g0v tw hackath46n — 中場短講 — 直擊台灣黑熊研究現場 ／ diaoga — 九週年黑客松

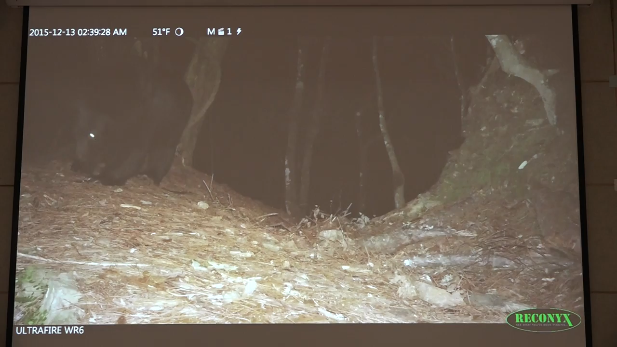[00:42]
台灣黑熊是台灣陸地上最大的石肉木動物我們目前在野外遇
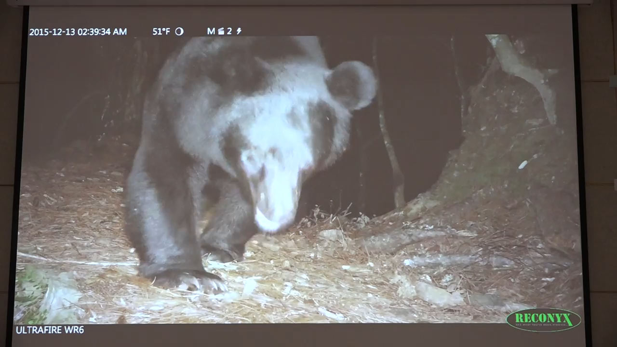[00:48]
過最大的個體有140公斤重然後他們有一個嚴嚴的耳
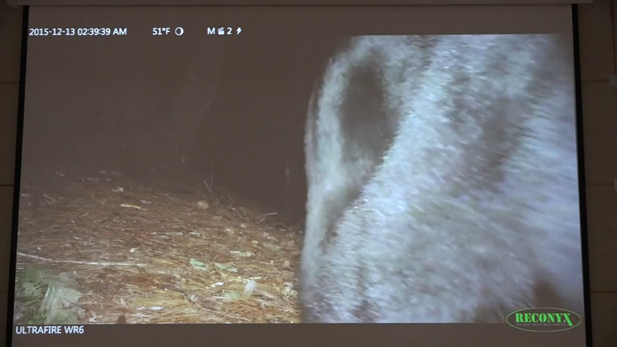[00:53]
朵胸前有地形的白色斑紋秀雪非常的敏銳然後也有好奇
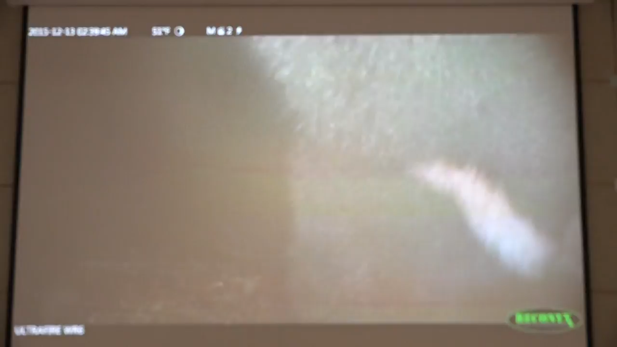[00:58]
心那也非常的激進那在台灣的野外要遇到台灣黑熊其實
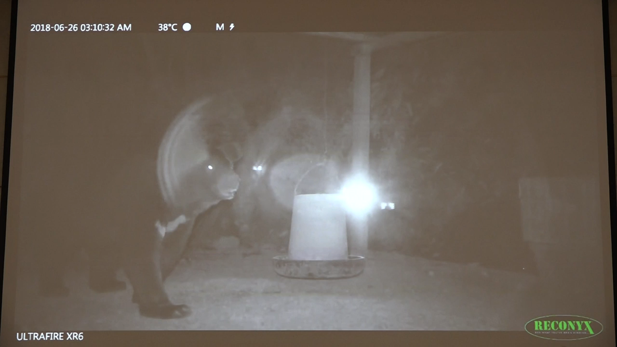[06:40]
所以通報人跟我們說他的機色好像有不太對勁的東西出現那我們去到現場就是擺了這個自動漫妝機就發現是一隻熊那有趣的是他為什麼會來這個地方他在吃的東西是寄飼料